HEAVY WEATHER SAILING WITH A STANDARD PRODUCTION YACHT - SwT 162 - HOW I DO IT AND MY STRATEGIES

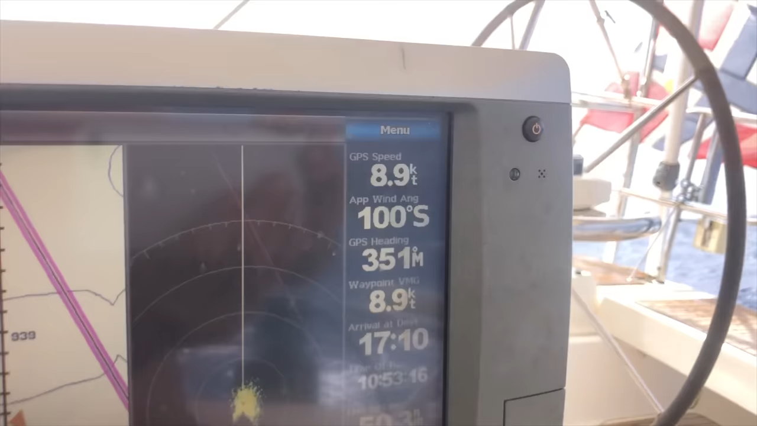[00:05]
so the question is just how much wind will it be in it?